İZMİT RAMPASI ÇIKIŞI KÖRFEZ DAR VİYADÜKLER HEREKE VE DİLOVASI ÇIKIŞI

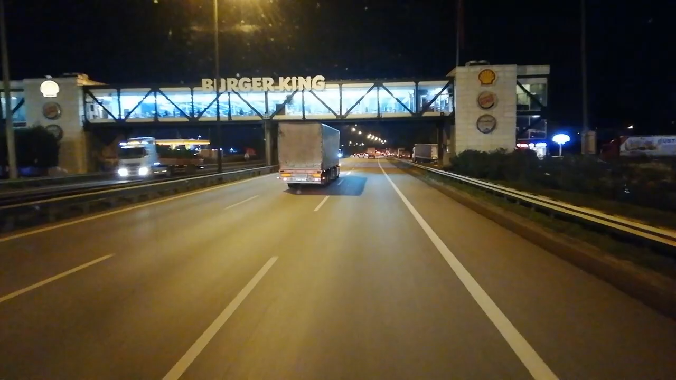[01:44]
adamlar burada hamburger mi yiyorlar la burada? Bir şey de kalmadı yolumuza. Şurada Urfköy servis alanına ne kaldı? Bir saatlik yolumuz kaldı arkadaşlar. Bir saate Allah'ın izniyle oradayız. Şimdi buradan başladım ki ben videoyu çekmeye, arkadaşlarımız İzmir rampasını da çıkarken görsünler.
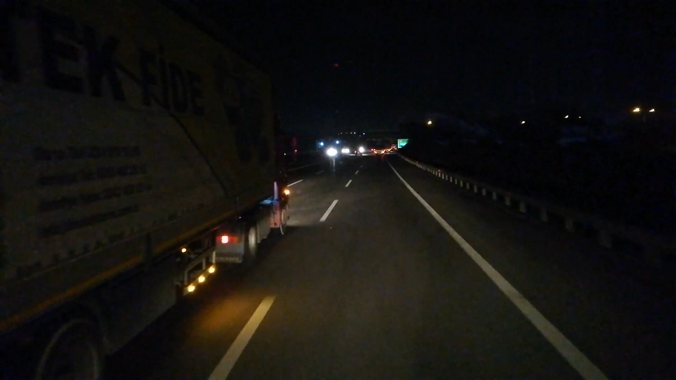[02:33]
Bunları da kırmamış olalım. İzmit rampası videosunu da çekmiş olalım onlara. Buradan arabayı bıraktık şimdi. İzmit Doğu Kavşağı diyor. Kendi kendine gidiyor arkadaşlar araba. Normalde bugün pazar arkadaşlar, dönüş olurdu. Yaz aylarında buralar sıkış oluyor bu saatlerde arkadaşlar. Trafik çok yoğun oluyor buralarda. Buralara yeni tedbirler böyle alınmaya başlandı.
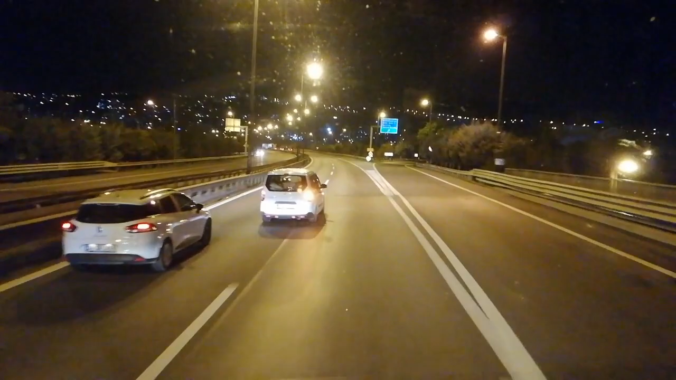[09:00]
Arkadaşlar yol iki şeride düşüp tekrardan üç şeride dönüyor burada. Burada bir daralma oluyor anlık. Burayı da bir genişletmediler.
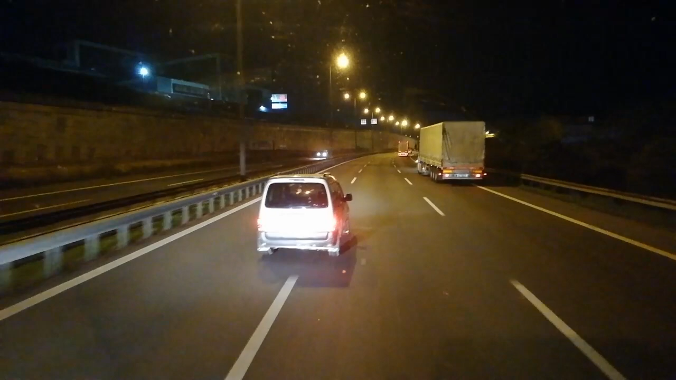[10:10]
Alt ağırı alalım arabayı. Evet arkadaşlar, burası da yeni böyle şehir hastanesi, sağlık kampüsü mü diyelim, ne diyelim. Burada da bayağı bir çalışma vardı hemen sol tarafta. Şu üst geçitler burada, şu köprüler yeni yapıldı.
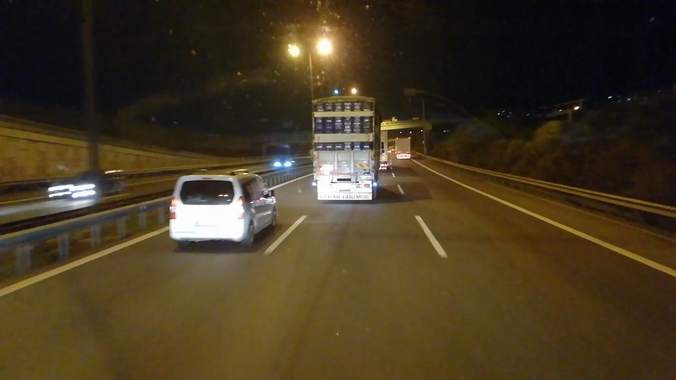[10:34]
Evet, sebzeci gidiyor. Uygar Tarım. Şöyle 500'e çektim arkadaşlar arabayı. Kendimizi sağ tarafa attım. Yavaş yavaş çıkalım bakalım buraya yukarı. Tam şurada yukarıda virajın olduğu yerde araba kesiliyor arkadaşlar. Orada dörde alabiliyoruz arabayı.
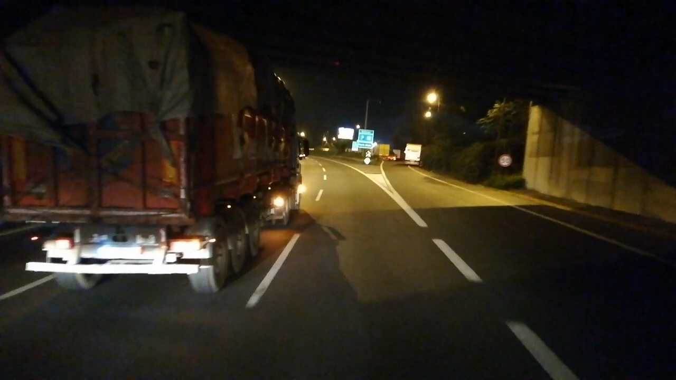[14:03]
Buradan da ikişer de düşüyor arkadaşlar. Yavaştan yavaştan. Bakın buralar tehlikeli yerler. Alttan yukarı adam kaptırıp geliyor. İki şeride düşerken hiç ne öbürünü kolluyor ne birikini kolluyor.
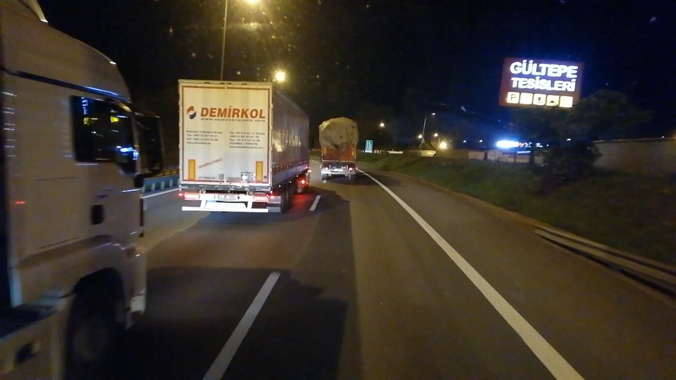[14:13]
Kimseyi kolladığı yok burada. Bak şimdi. Adamın gelme şekli. Yani sadece küçük arabalar değil. Taksiler de aynı şekilde. Evet, Gültepe tesislerine geçiyoruz arkadaşlar. İzmit tünele doğru.
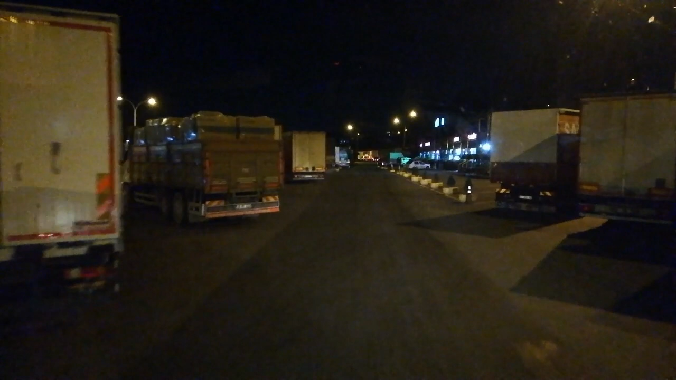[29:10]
İleride yer olmayabilir parkta ama neyse, bizim birader gitti. Biz de gideceğiz. Yapacak bir şey yok.